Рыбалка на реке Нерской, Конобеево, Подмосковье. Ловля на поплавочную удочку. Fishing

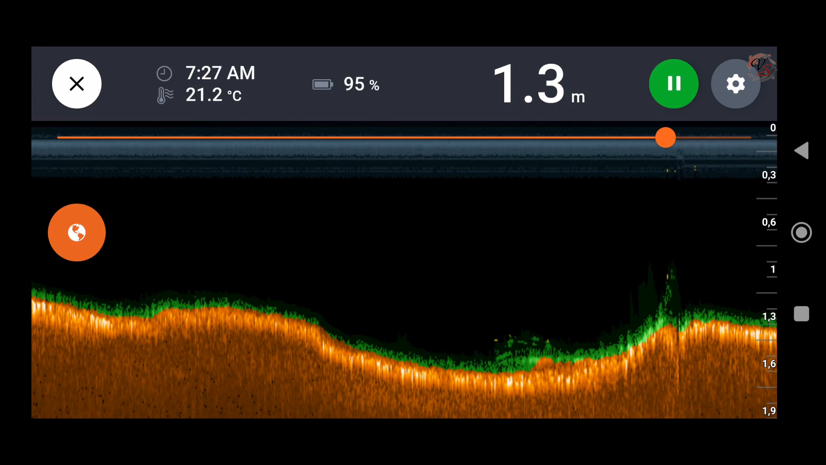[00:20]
On screen: depth 1.3 m, water 21.2°C
Пробил эхолотом глубины, глубины небольшие, 1,1, 1,2, 1,3 метра. Нашел ямку полтора метра недалеко от берега.